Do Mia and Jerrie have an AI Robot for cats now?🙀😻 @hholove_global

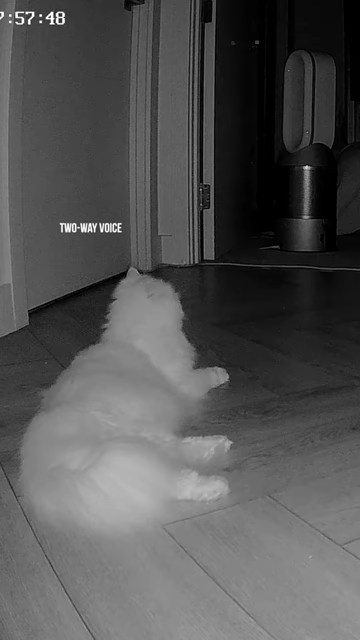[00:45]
To keep them entertained, O-Sitter has an automated laser pointer,